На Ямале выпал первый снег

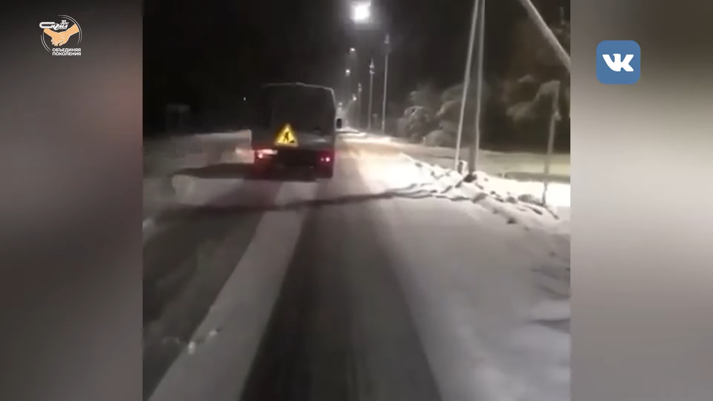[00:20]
Субботу Ямал начало засыпать снегом. Одними из первых разгул стихии ощутили на себе жители Муравленко.